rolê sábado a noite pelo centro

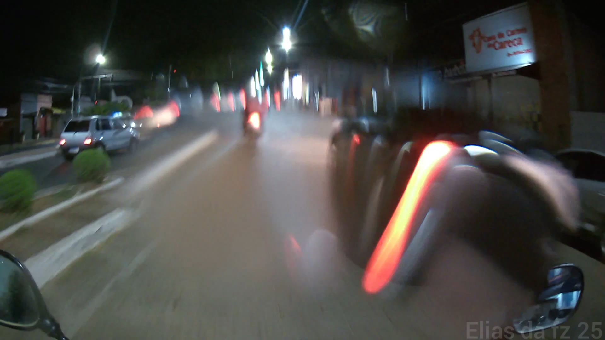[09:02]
Vou limpar a câmera novamente. A chuva aumentou um pouquinho.
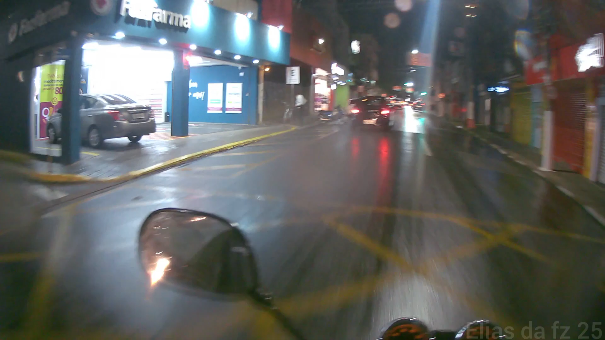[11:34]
A praça está bem parada. Praticamente vazia.
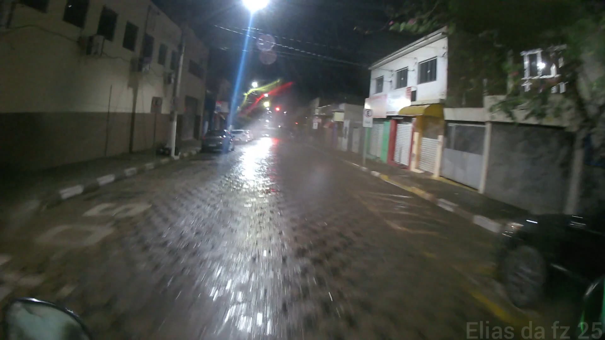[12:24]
O pessoal está investindo em barzinhos em mais uma determinada parte da cidade.
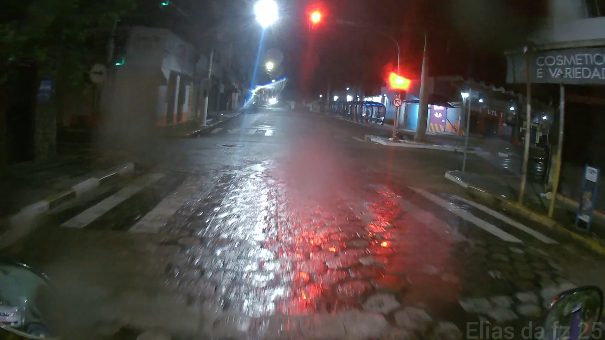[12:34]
Dá para ver que essa região aqui está bem vazia.
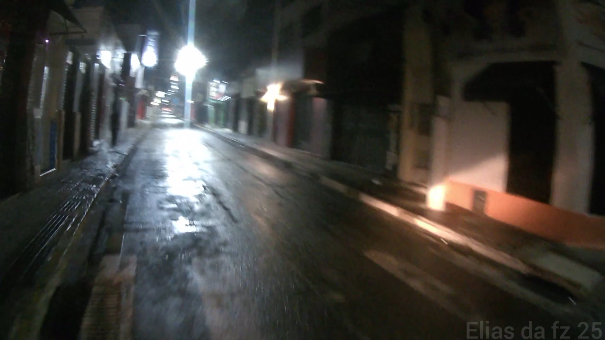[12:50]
A parte bem central da cidade, eu acho que seria legal uma lanchonete por aqui.
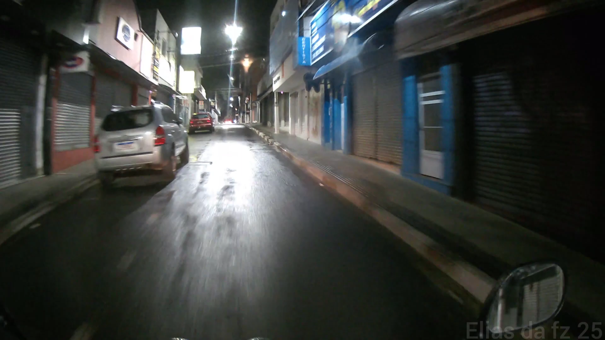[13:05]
Olha só, então praticamente não tem ninguém.
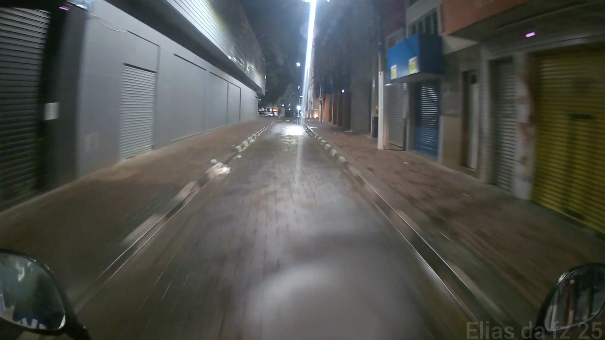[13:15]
Agora são 9h11 da noite, marcando 25 graus.